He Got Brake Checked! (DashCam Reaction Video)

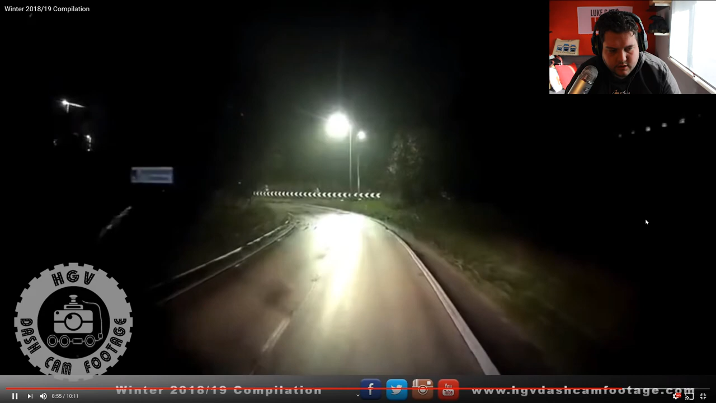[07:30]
you're supposed to go build up your speed on the hard shoulder before you come onto a live lane ok so we've got a truck approaching around about in lane two left lane is left only so i'm going to say a car is going to come down the left hand side of the truck and cut in front last minute this looks like this lane sort of goes off to the left this lane goes all the way round which is what the truck is doing nothing has happened yet oh ok maybe not oh yeah there we go there we go and he's brain checking
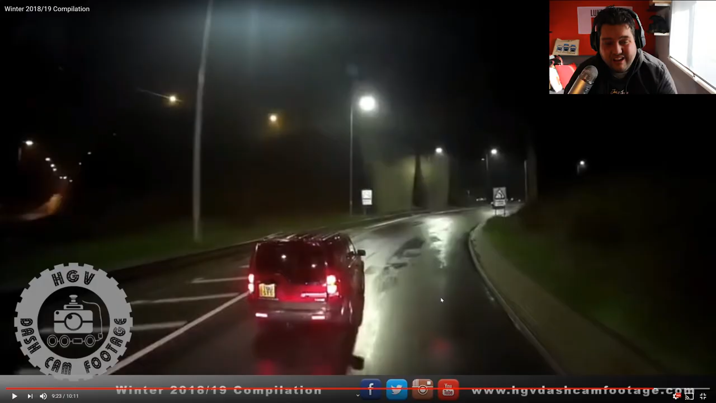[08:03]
you're in the wrong you're in the wrong what did brain checking for at least giving him the finger mate you're in the wrong mate oh what's happening here then oh a truck just pulled out in front of another truck well done well done well done